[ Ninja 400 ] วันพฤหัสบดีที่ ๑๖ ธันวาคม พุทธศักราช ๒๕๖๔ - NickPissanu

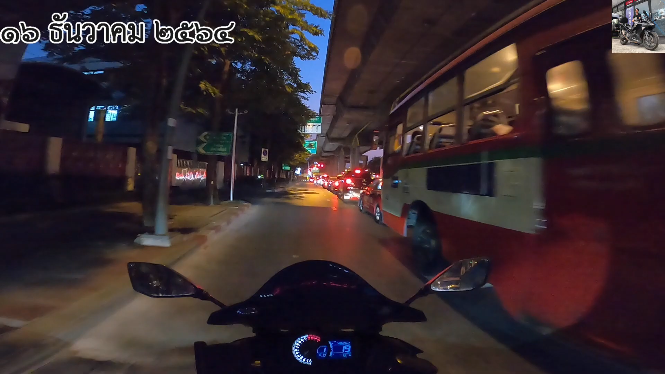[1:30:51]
ขอหลบในไม่อยากไปอยู่ข้างนอก ข้ามบนรถปุ๊บก็เขียวทันทีขอระยะหน่อยเ
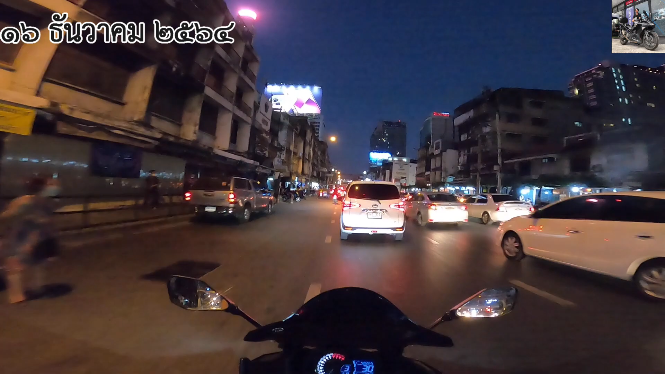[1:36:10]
ตามไปก่อนป้าเห็นข้ามถนนคันนี้ยังไงนี่ไฟผ่าหมากใช่ไหมหรือจอดหรือยังไงไม่รู้